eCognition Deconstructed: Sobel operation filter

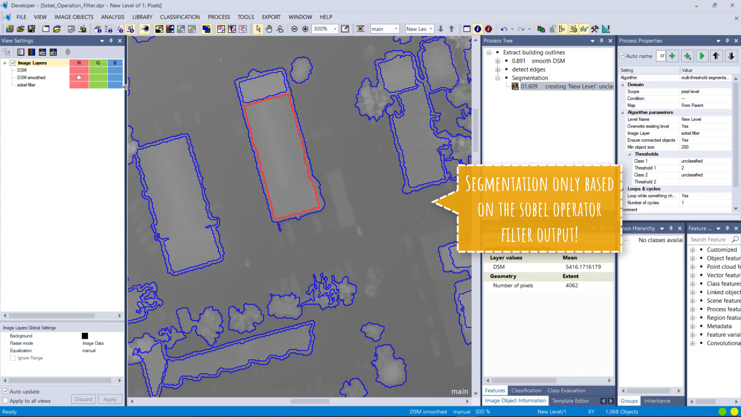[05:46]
Turn on our DSM.
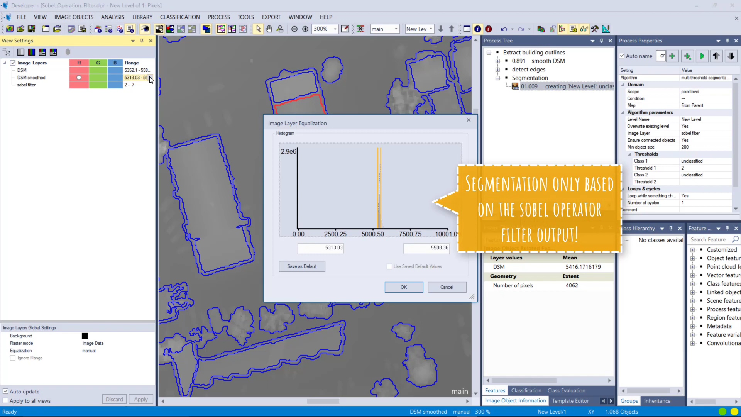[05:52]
Just a stretch maybe.
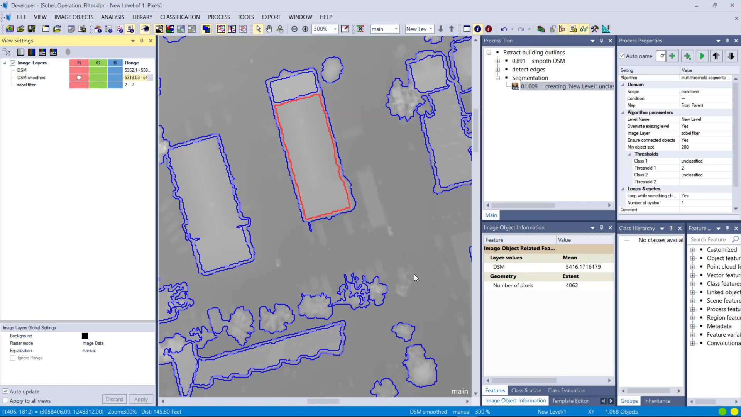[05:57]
And now check out how that looks like. So you see we already for the buildings. We do have very nice objects. Which could be a very nice base for our project. And for our detection of buildings. If you're interested in buildings. That was my assumption. Look at these buildings here. Very nice outline already.